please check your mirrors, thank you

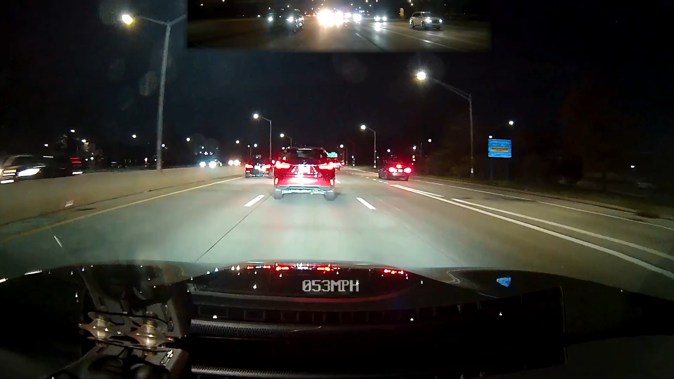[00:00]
I think it was all I had was all right. Let's see if that is. What the fuck? Whoa, whoa, whoa, whoa. What the fuck is wrong with this nigga, bros? I almost hit that nigga living in this nigga, bro. Yo, and I'm driving normal. And I'm driving normal. I thought you put the signal on. Just know that they sound from corner.